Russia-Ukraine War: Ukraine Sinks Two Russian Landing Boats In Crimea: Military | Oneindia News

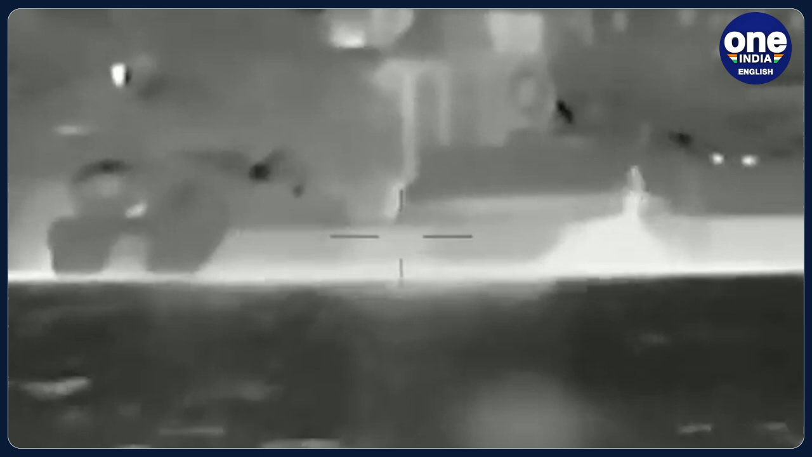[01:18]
As a consequence of the attack, both vessels went to the bottom,